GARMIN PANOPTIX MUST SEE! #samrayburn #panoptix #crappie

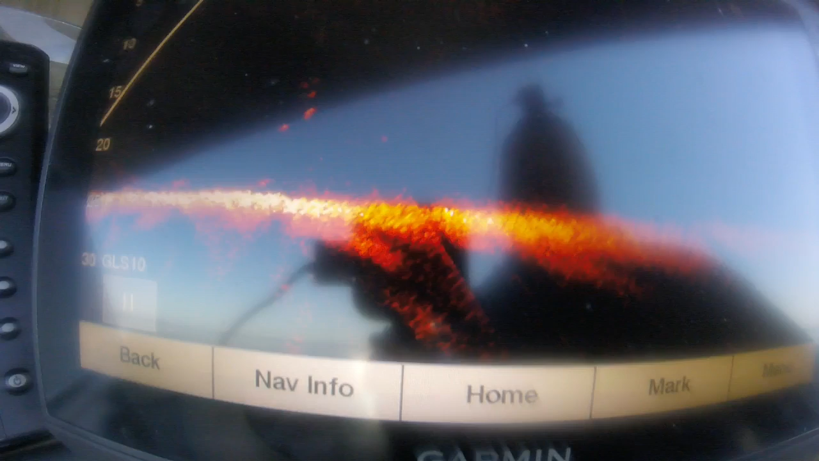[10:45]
I don't know if he can get one right there. Come on, Bill. Bring him in here.
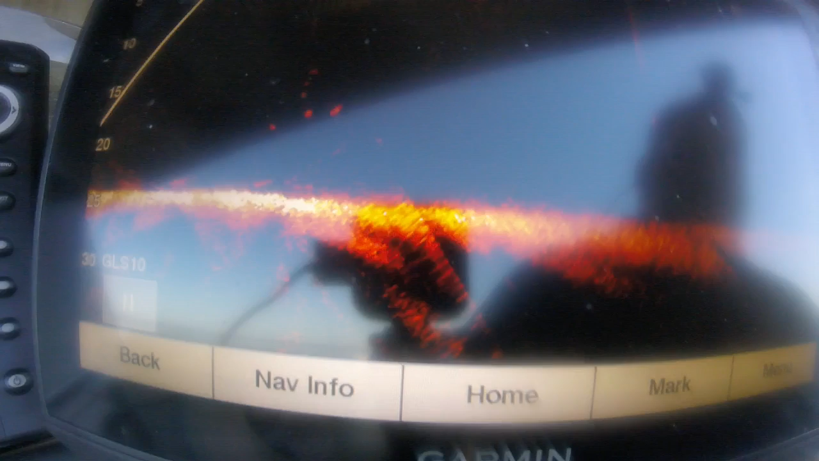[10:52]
I told you. I told you. Crappie, Bill. Nice crappie. John, come on down.
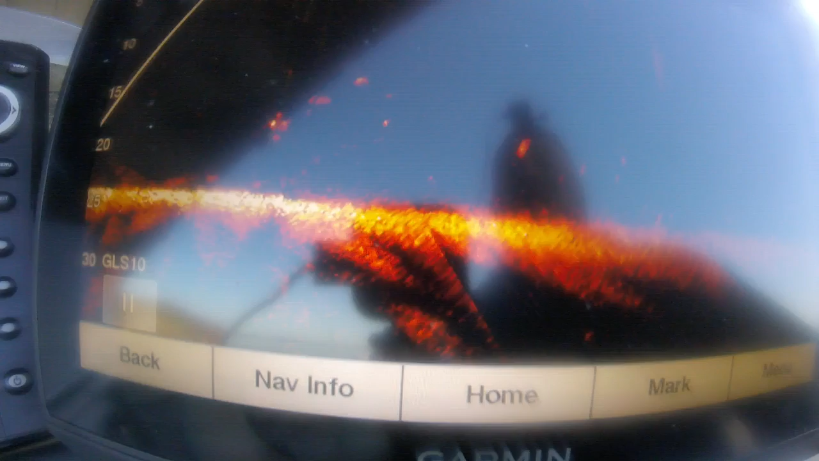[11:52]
One, two, three. Raise up, John. I think. I told him. Then he get the three. Right there. Come on, Bill. Bring him in here. I told you.